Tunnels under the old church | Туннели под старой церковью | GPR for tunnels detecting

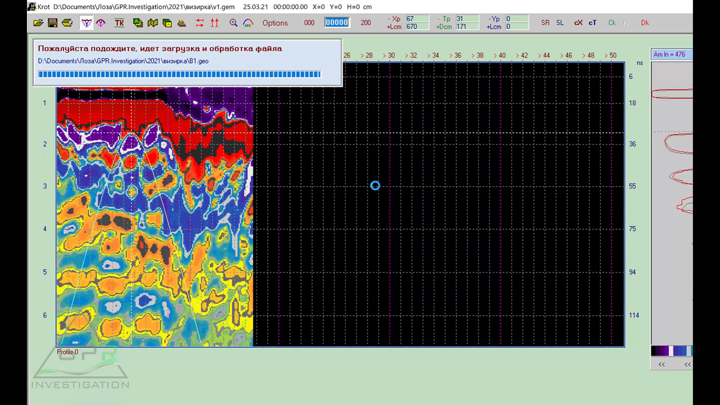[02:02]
во-первых шаг исследования 10 сантиметров в 1 10 сантиметров во вторых время 256 наносекунд как и как видно здесь происходит резкая смена скоростей то есть это связано с за сменой с поверхностями который появился произойдет сканирование то есть здесь переход с с
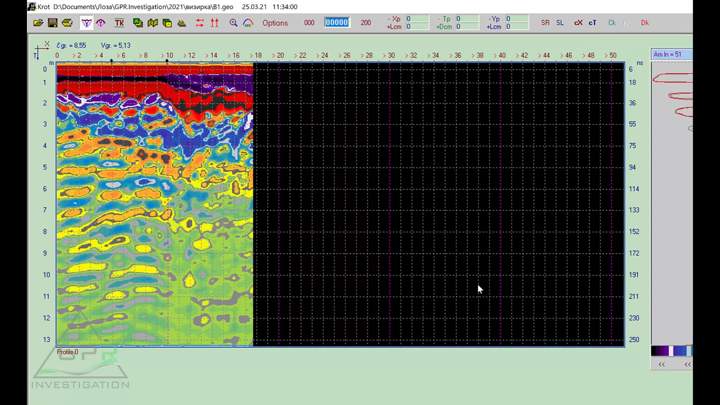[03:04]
время чтобы нам добиться глубины 67 метров нажимаем сюда изменить файл пассиве подтверждаем получаем то же самое то есть что у нас тут нас уровень 0 стоит
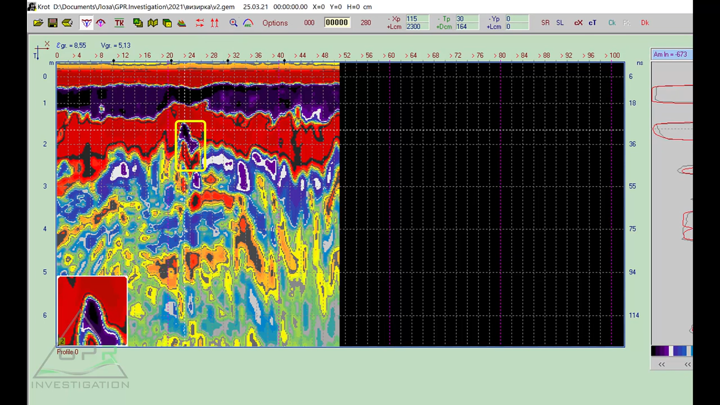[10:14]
некоторым покажется что такая же каша как и раньше но советую обратить внимание на на вот этот объект и вот этот объект с его вот этими съездами с этим усом гиперболы ну что ж начнем разбор
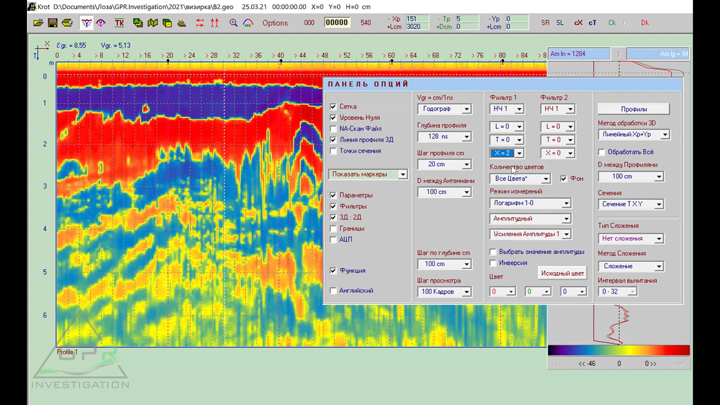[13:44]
x по первому фильтру x2 так у нас закладилась немножко вертикальный фильтр прошу прощения мало места на окне
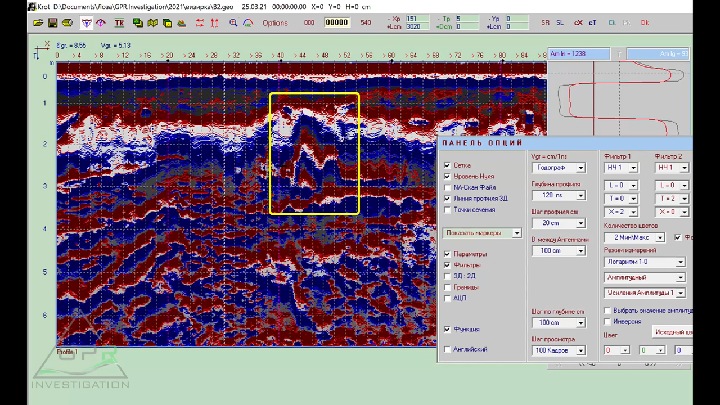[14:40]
эти две гиперболы соседние интересно понять что в этом месте произошло может быть обрушение посмотрим в производные функции они себя ведут ау